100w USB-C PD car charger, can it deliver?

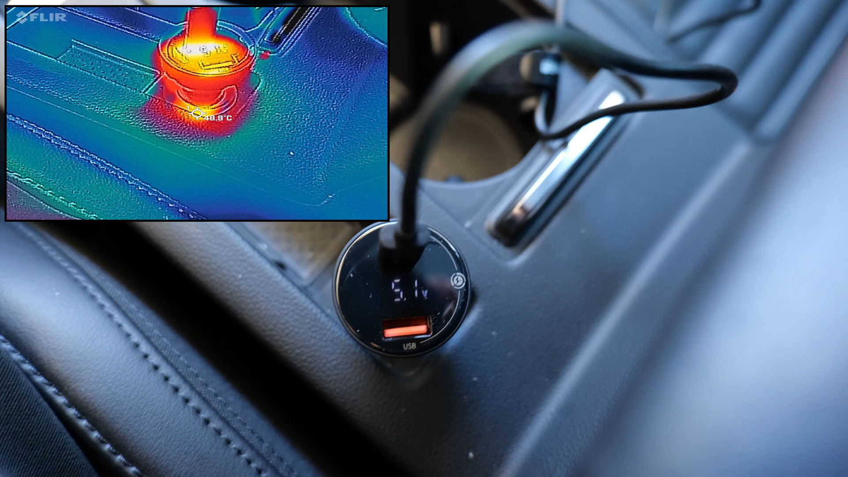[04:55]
Okay, I'll overlay the floor image or video over this shot, and it seems to have gone up to about 50 to 60 degrees,
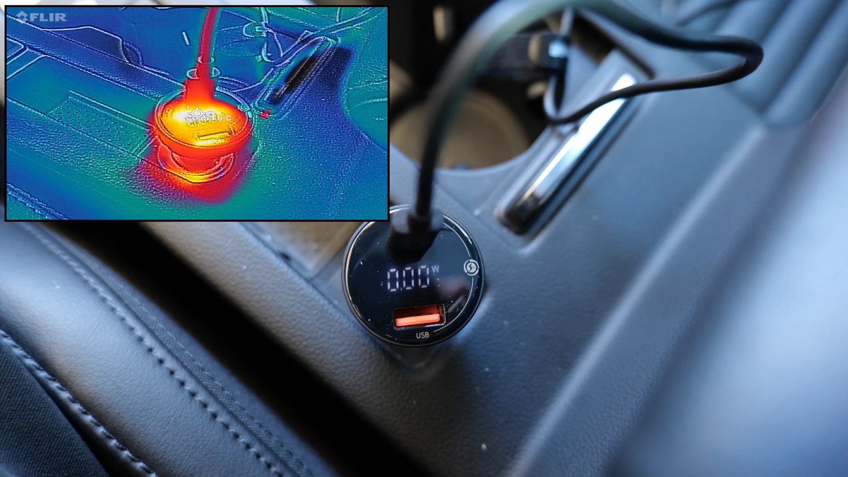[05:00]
which I'd say that's within margin of expected temperature, because that's on the outside. On the inside, it's likely a little bit hotter.
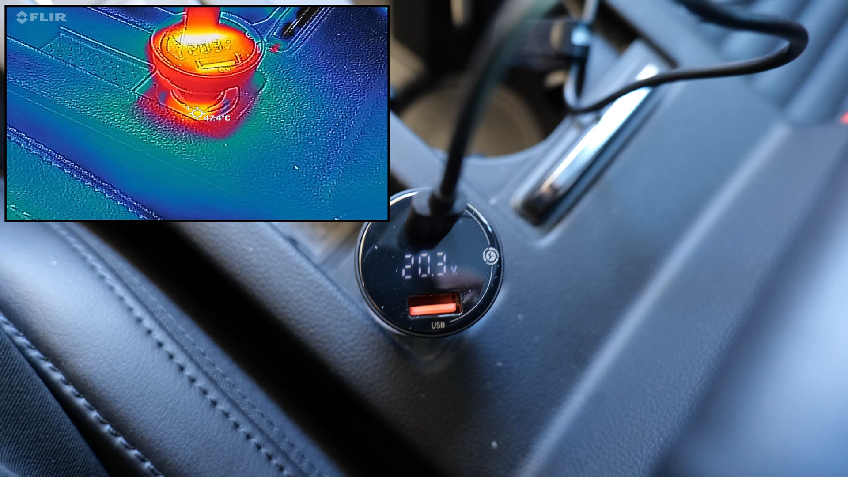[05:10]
It's still doing 20 volts. That's fine. But it's fluctuating between 58, 61, 62, 64 watts.
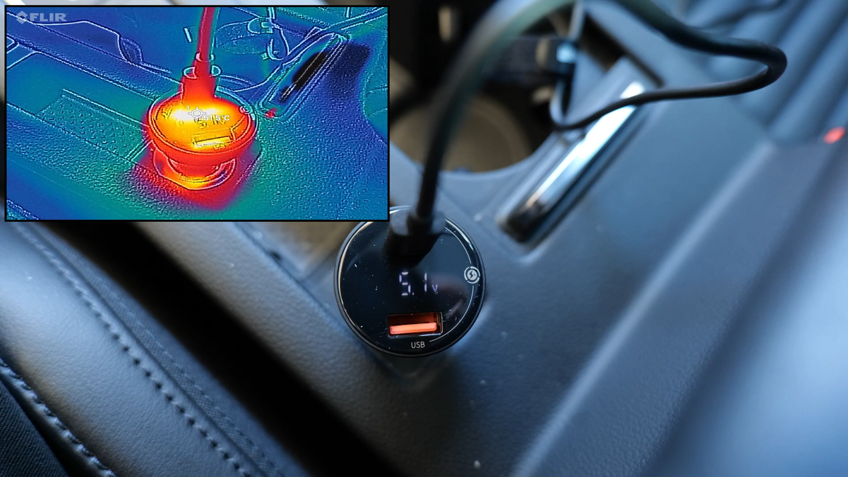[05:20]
So the wattage has certainly gone down. Now, to make sure, that's not my laptop, but the charger probably throttling back because of heat.